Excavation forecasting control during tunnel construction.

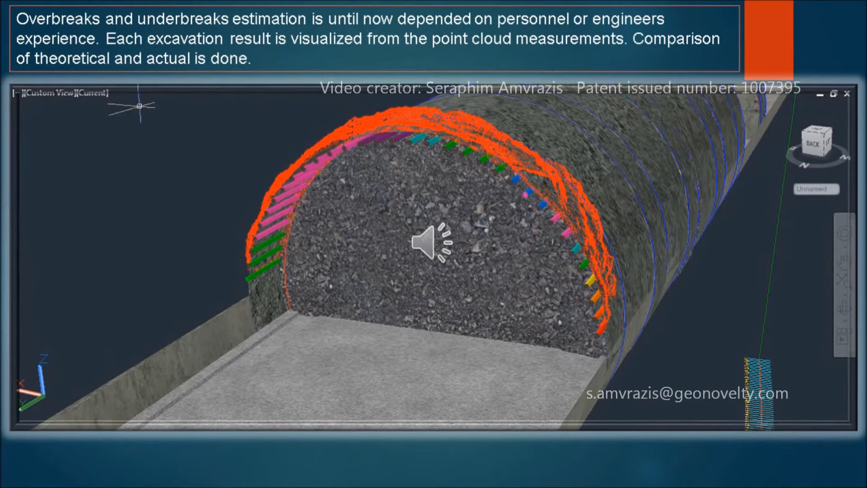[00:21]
Overbreeks and underbreeks estimation is until now dependent on personnel or engineer's experience.
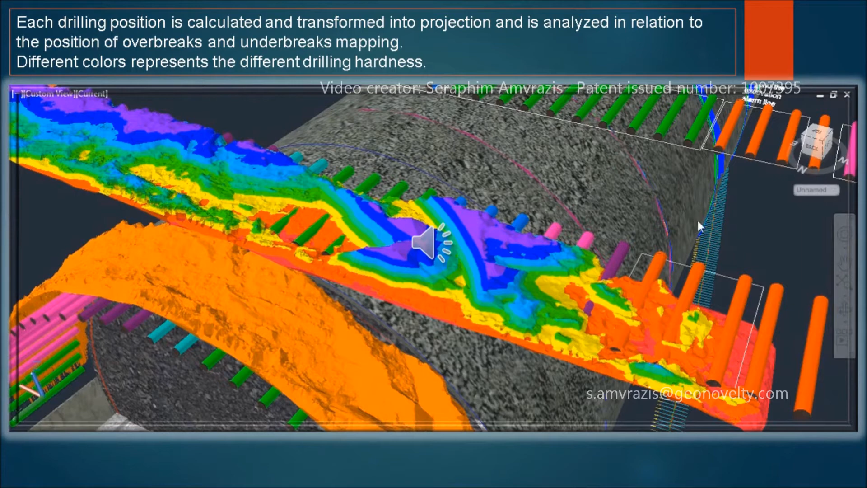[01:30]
Different colors represents the different drilling hardness. This technology interpolates point cloud of each drill and blast excavation.
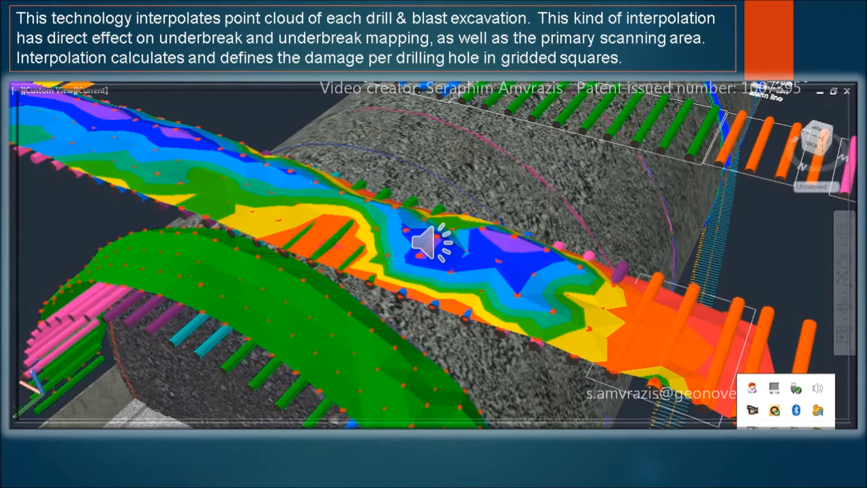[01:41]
This kind of interpolation has direct effect on underbreeks and underbreeks mapping, as well as the primary scanning area.
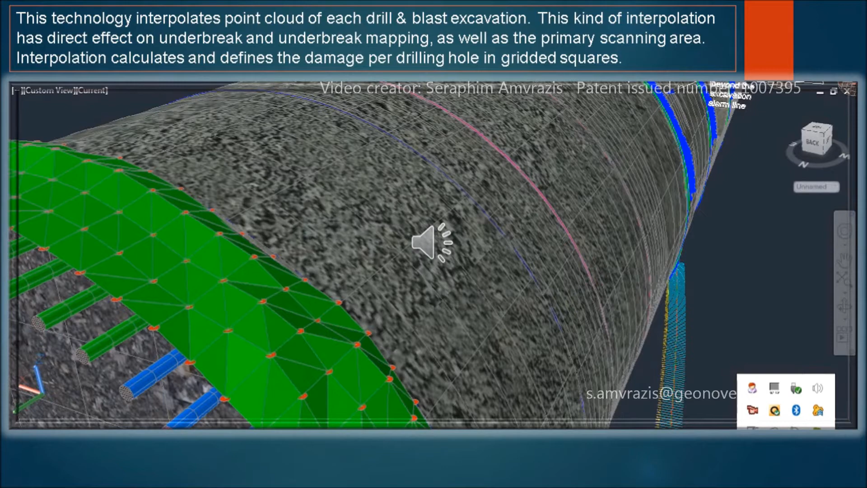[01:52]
Interpolation calculates and defines the damage per drilling hole in gridded squares.
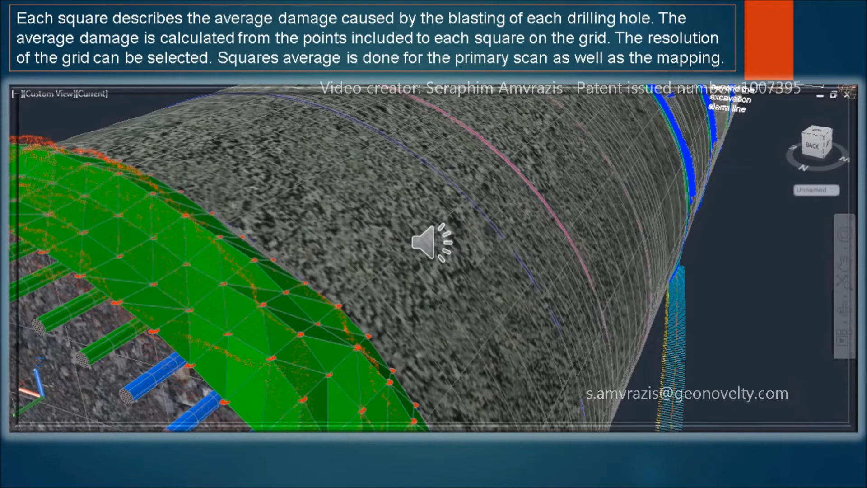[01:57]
Each square describes the average damage caused by the blasting of each drilling hole. The average damage is calculated from the points included to each square on the grid. The resolution of the grid can be selected.
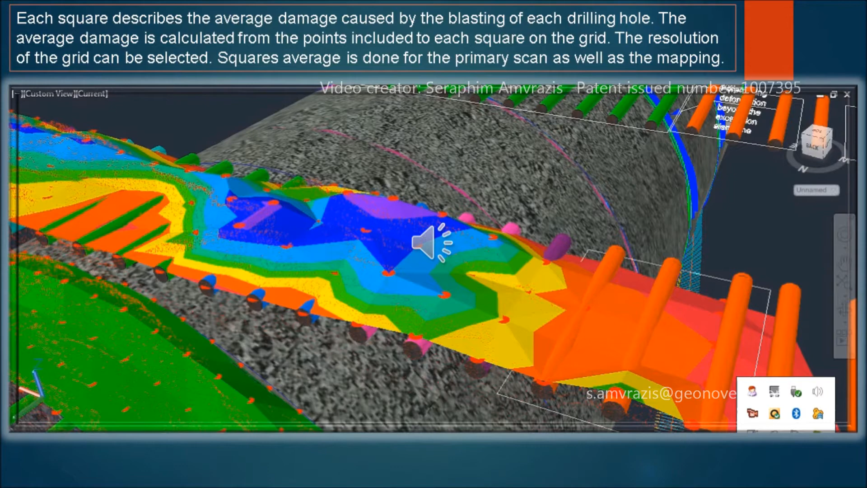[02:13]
Square's average is done for the primary scan as well as the mapping. Each square is positioned in relation to the direction of each drilling.
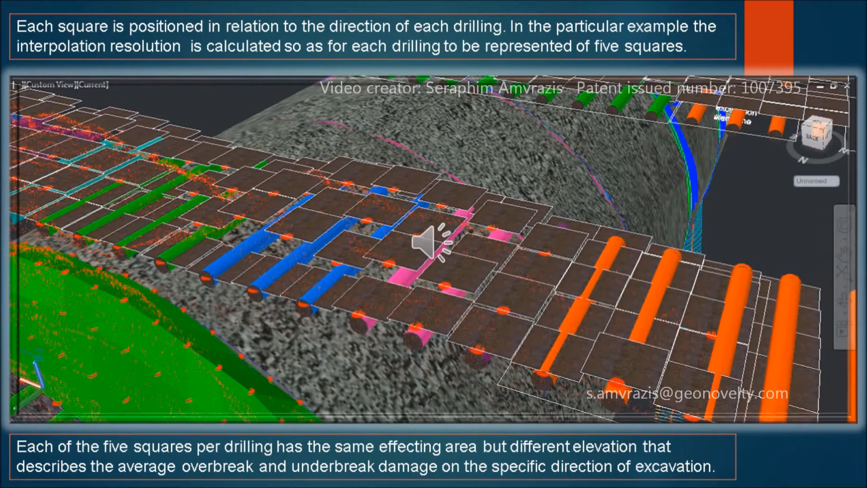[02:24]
In the particular example, the interpolation resolution is calculated so as for each drilling to be represented of five squares. Each of the five squares per drilling has the same effecting area but different elevation that describes the average overbreeks and underbreeks damage on the specific direction of excavation.
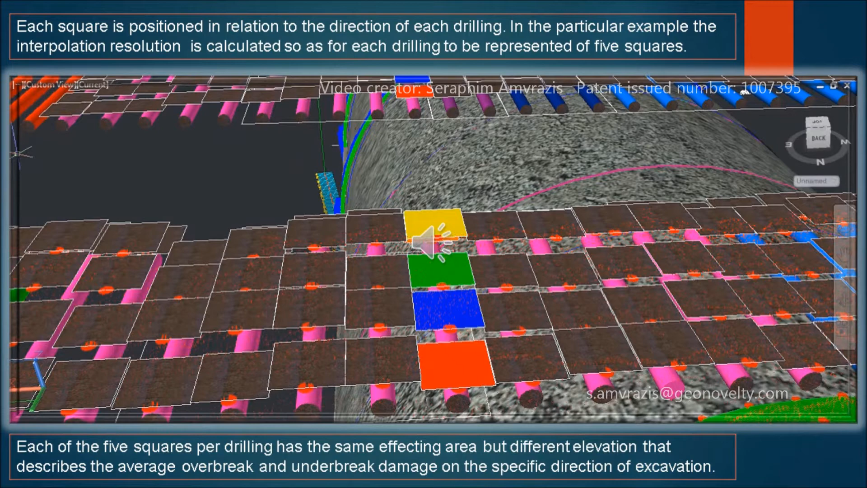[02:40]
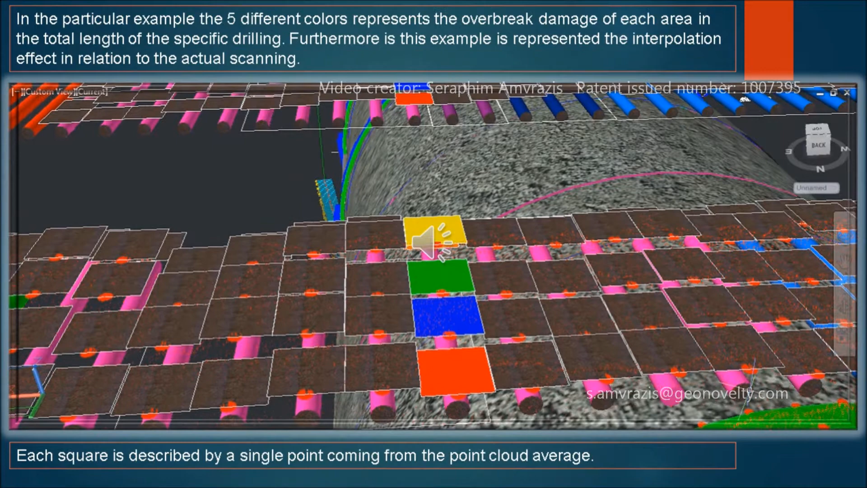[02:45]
In the particular example, the five different colors represents the overbreeks damage of each area in the total length of the specific drilling.
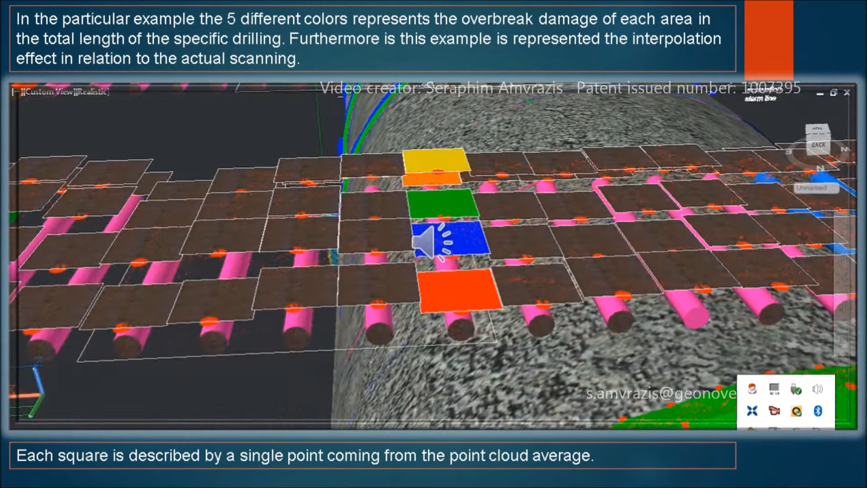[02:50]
Furthermore, as this example is represented, the interpolation effect in relation to the actual scanning. Each square is described by a single point coming from the point cloud average.
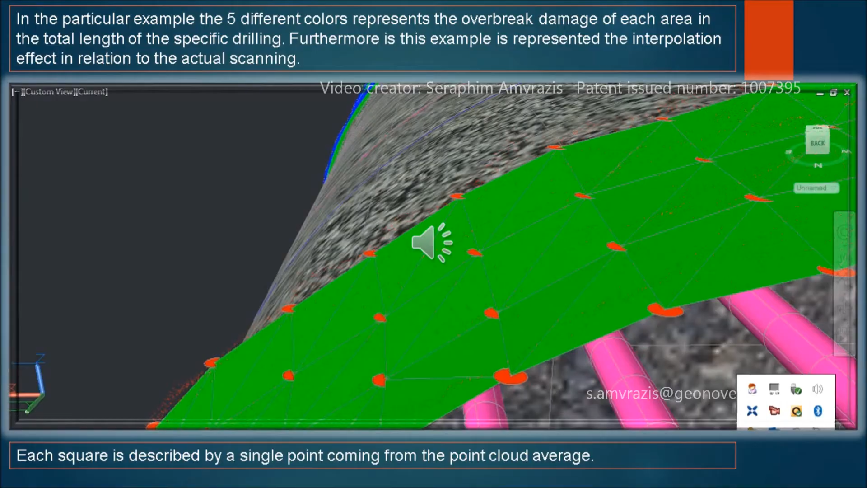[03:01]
The same methodology described until now is used for all drill and blast excavations.
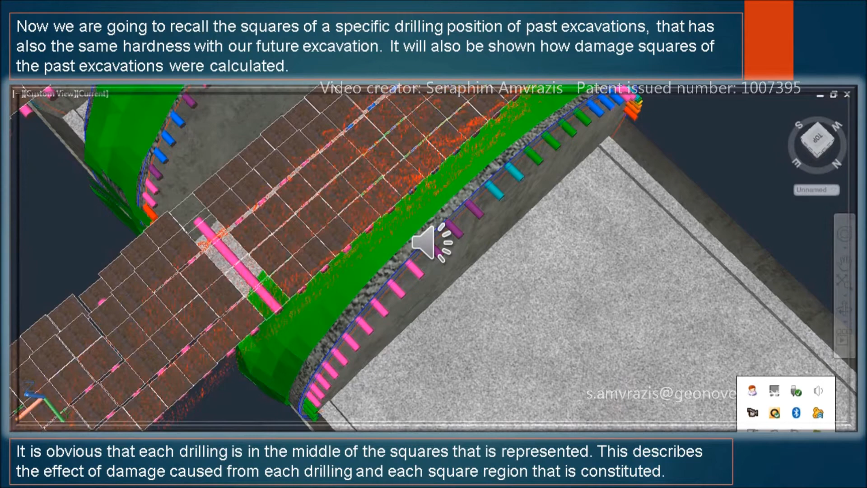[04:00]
Now we are going to recall the squares of a specific drilling position of past excavations, that has also the same hardness with our future excavation.